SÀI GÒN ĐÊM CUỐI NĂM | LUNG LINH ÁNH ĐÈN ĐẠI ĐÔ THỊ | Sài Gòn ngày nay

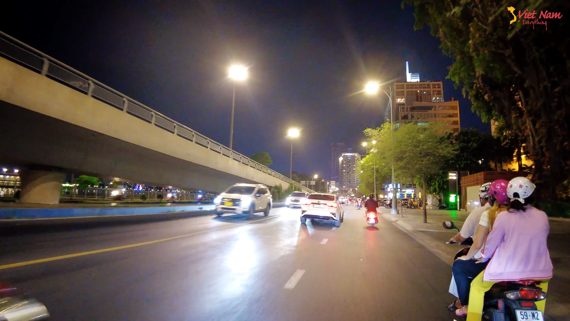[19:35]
Đó, những ánh đèn đêm, những góc view triệu đô, những con thuyền chạy trên sông.
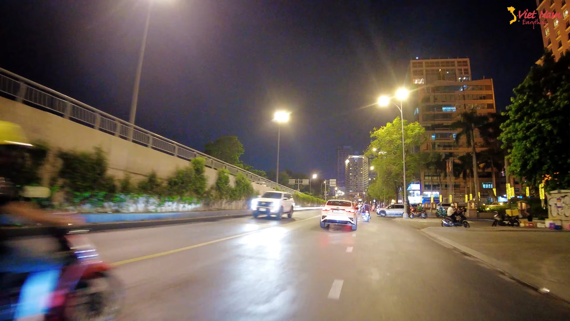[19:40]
Đó, những con thuyền chạy trên sông,
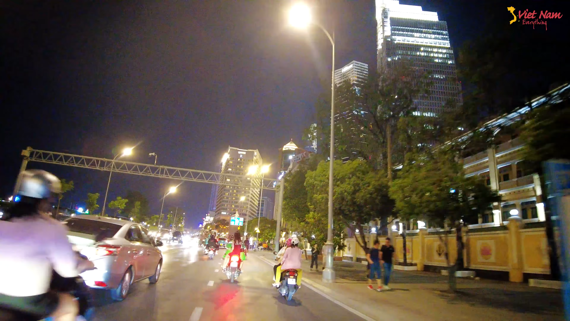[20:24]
Lotte Hotel. Quá đẹp. Bên kia là nhìn qua thành phố Thủ Đức. Quá đẹp. Đó, những tòa nhà nè, anh chị nhìn ngắm những cái hình ảnh đẹp nhất về Sài Gòn đêm nha. Quá đẹp anh chị ơi. Quá đẹp.
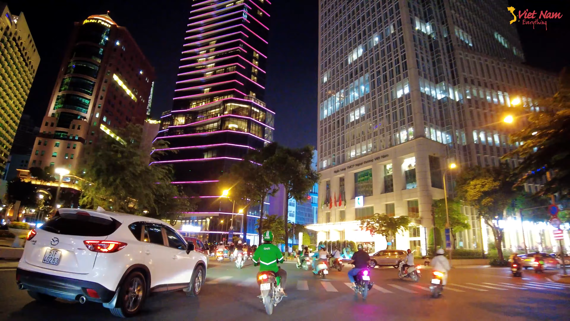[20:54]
Đó, nhìn tòa nhà cao tầng với những ánh đèn LED là quá đẹp. Quá tuyệt vời.
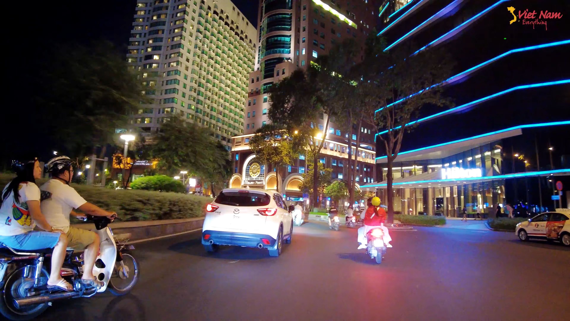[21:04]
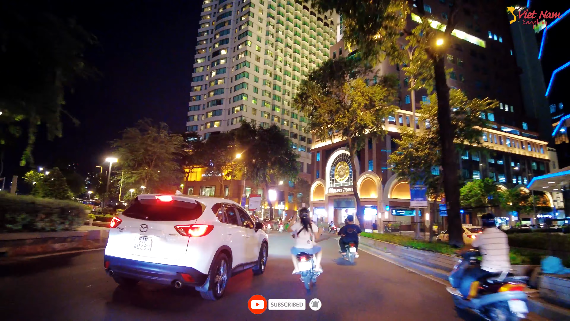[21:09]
Phía trước là tượng ngay vòng xoay Đức Thánh Trần Hưng Đạo anh chị.
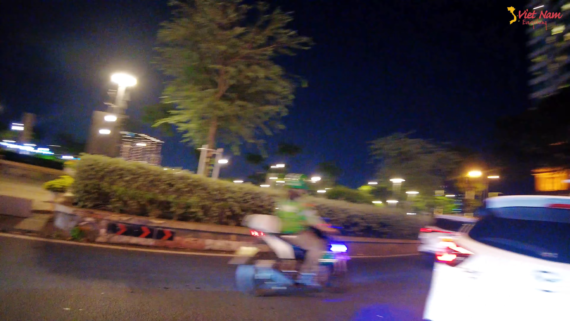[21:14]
Đức Thánh Trần Hưng Đạo. Dọc xung quanh là các tòa nhà cao ốc cũng như là khách sạn.
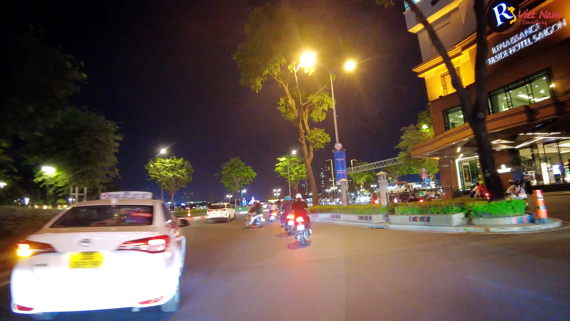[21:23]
Ở đây là mặt tiền quá đẹp luôn chị. Quá đẹp.
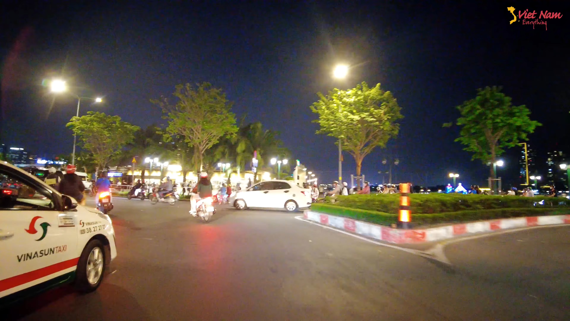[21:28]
À, chị nhìn ngắm đi những tòa nhà cao tầng với đèn LED ban đêm nha. Quá đẹp.